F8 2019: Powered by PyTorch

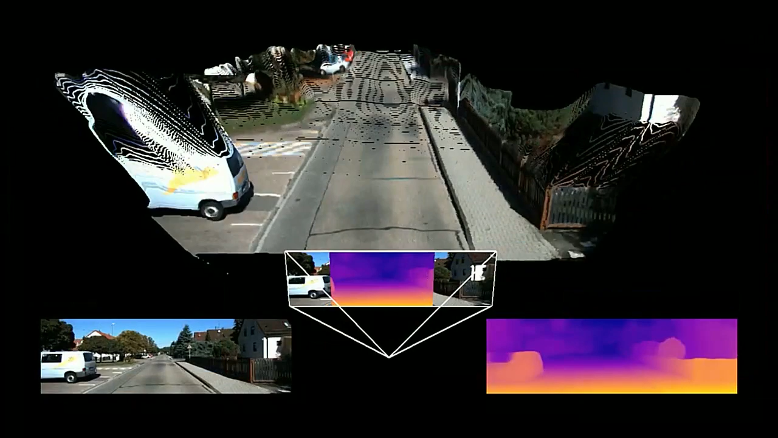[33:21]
what you're seeing is an example of our recently published work on self-supervised learning of depth.
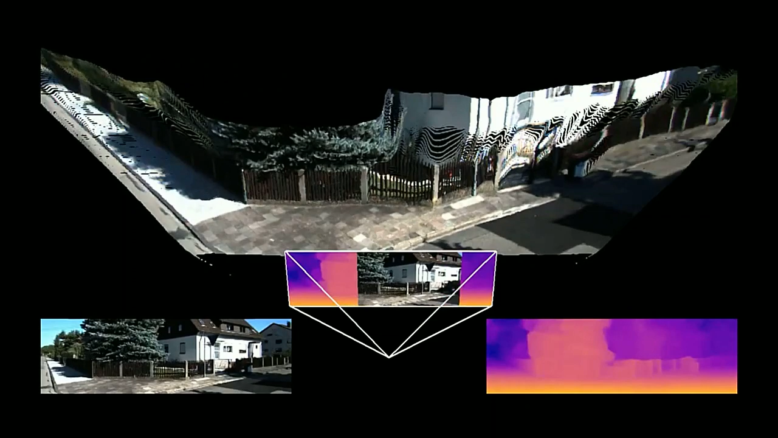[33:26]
Instead of using expensive active sensors like LiDAR, which are shooting laser beams, machines.
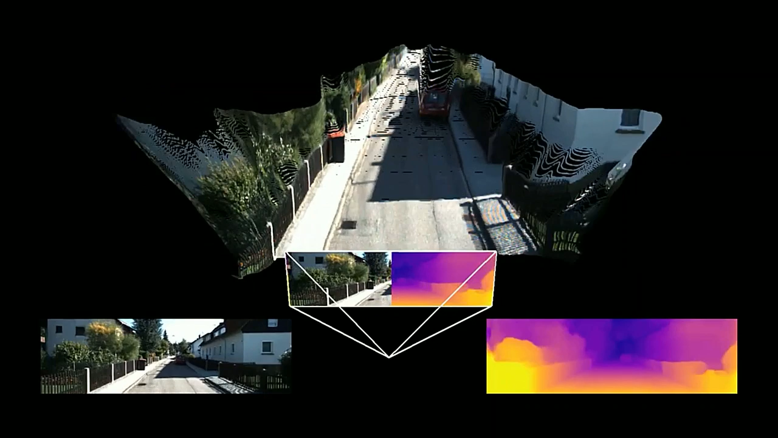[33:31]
We trained a deep network with normal video data, production data,
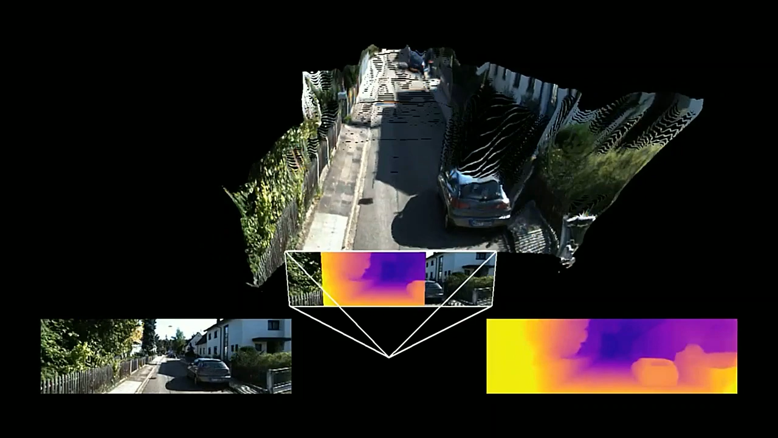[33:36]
and alone, just video data, to solve what is mathematically,
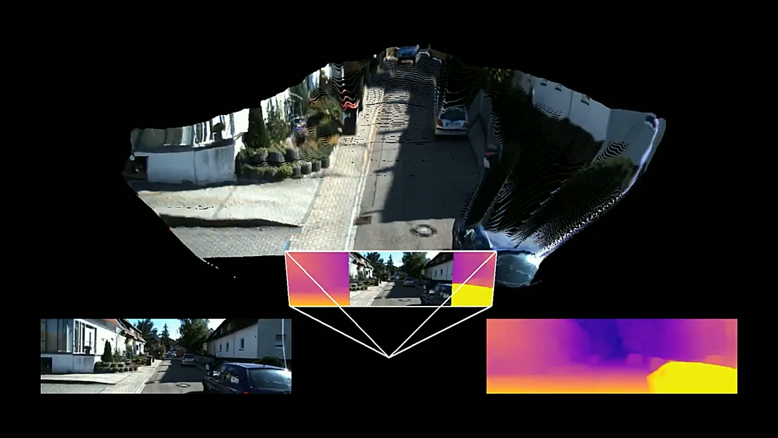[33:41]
geometrically, an impossible problem, which is predicting how far things are from a single monocular image.
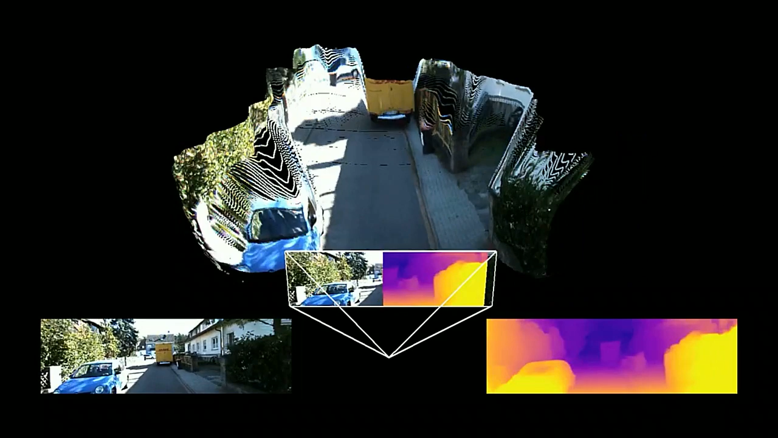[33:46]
And this doesn't use geometry to make the solution, because this is actually impossible.
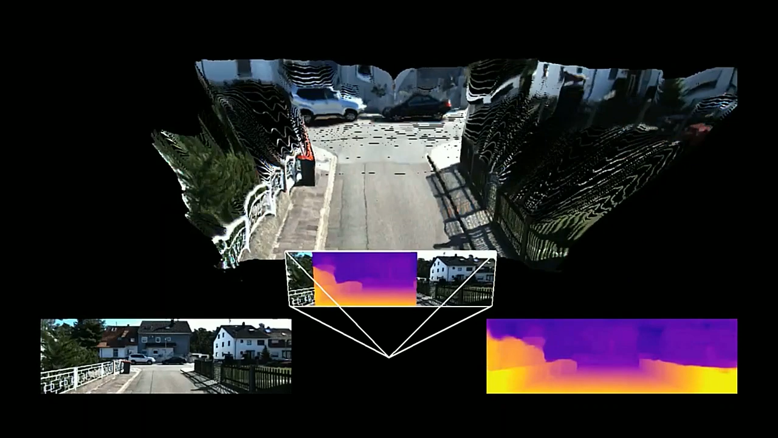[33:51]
This uses geometry as a statistical learning objective to train that deep net. And what you're seeing here is this 3D reconstruction of the world from a single image.
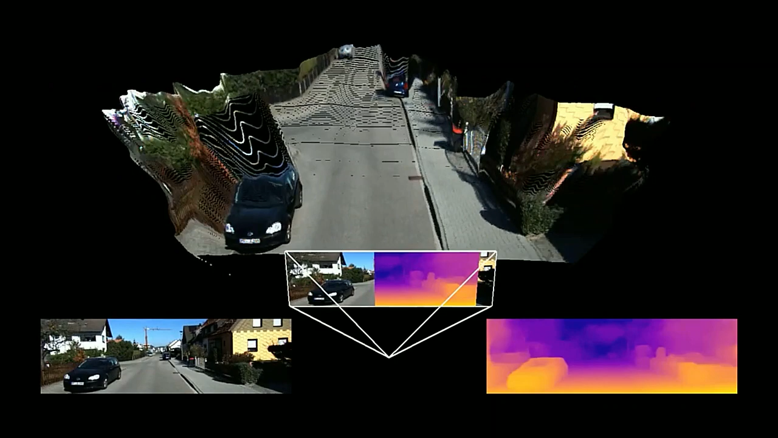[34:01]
And this is what we call pseudo LiDAR, which we call super depth in our paper. And it's an example of self-supervised learning that is cutting edge research, but also really important for production at scale.
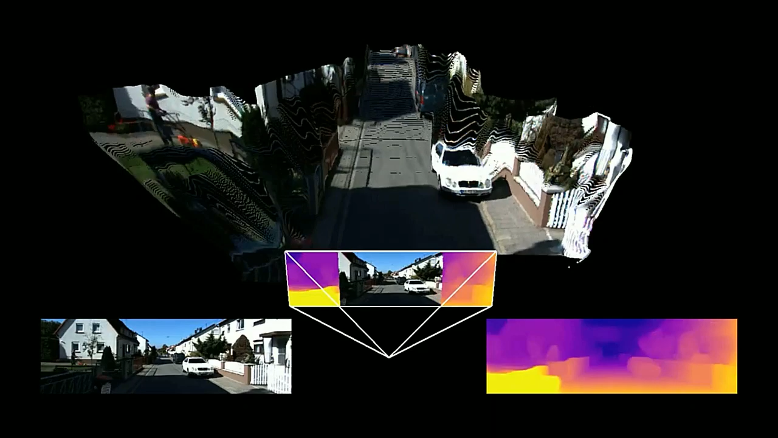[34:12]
And so to iterate fast on these ideas and to be lean,